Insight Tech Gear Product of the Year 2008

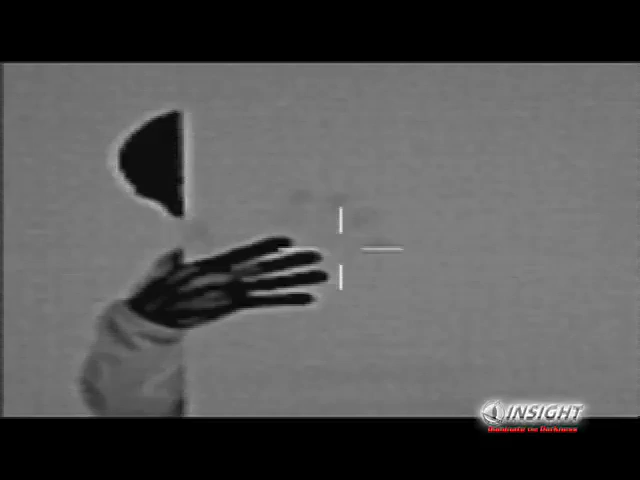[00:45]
A 0.07 degree change in Celsius allows this device to provide facial recognition up to 25 meters away.
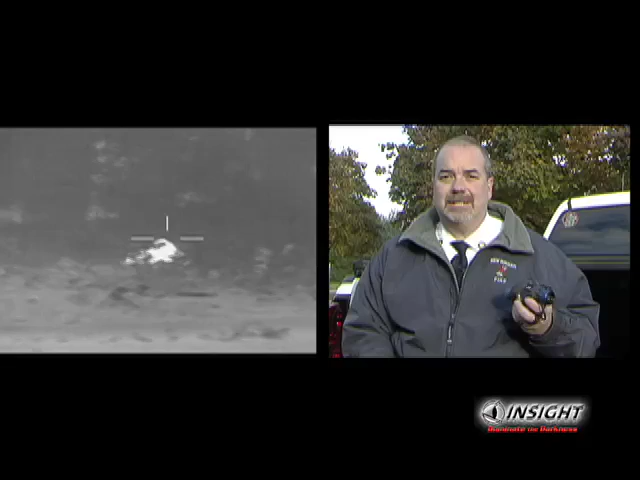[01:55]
because it'll pick the body heat up from quite a distance away.
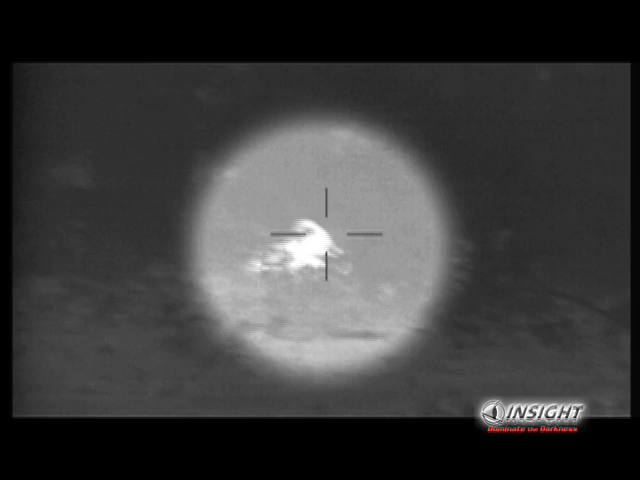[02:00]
What I find exciting about this particular unit is the size. Insights MTM is so small, it gives me the advantage of being able to put it in my pocket, use it when I need it, and be part of the search and rescue team.
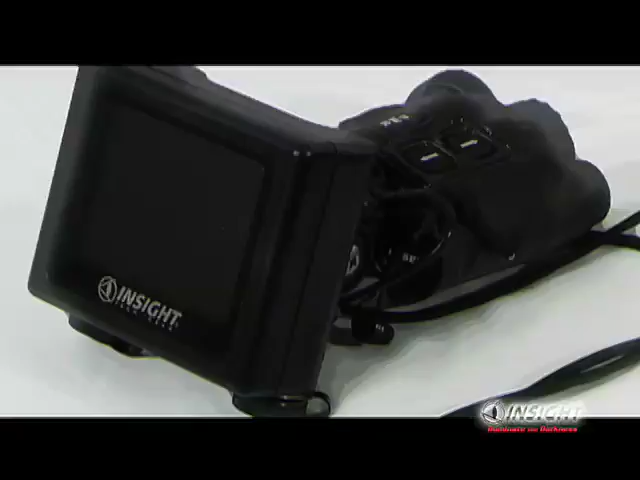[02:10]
Sometimes I'm asked to go inside of a burning building to look for a victim,
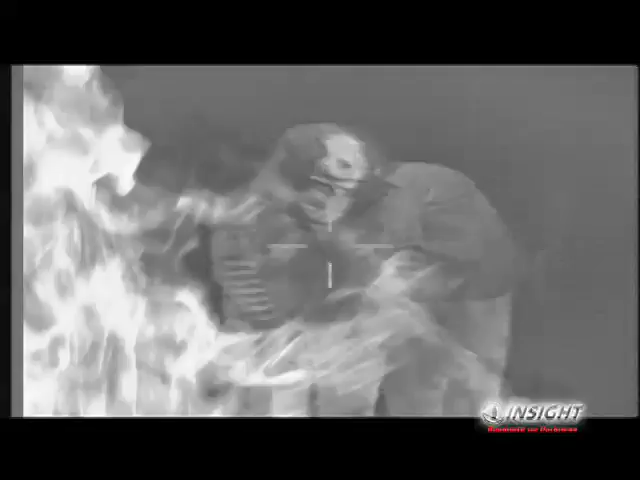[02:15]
and when I do, I can be part of the team dragging hose lines and even drag out the victim when we find them. Insights MTM is truly a life-saving device.
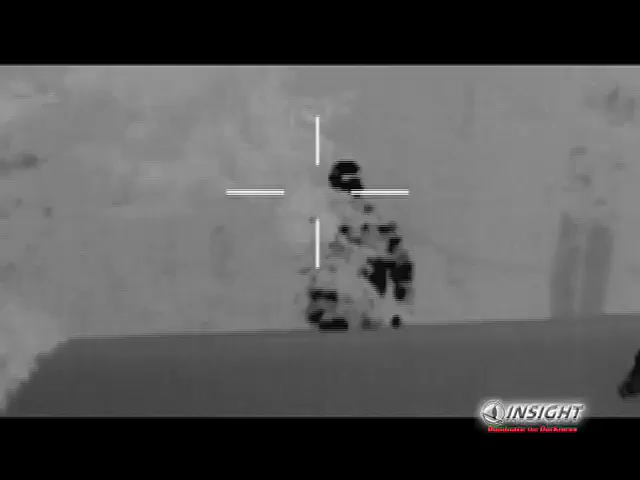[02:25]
I think it definitely has a place in the emergency world. It certainly has a place throughout the rest of my career.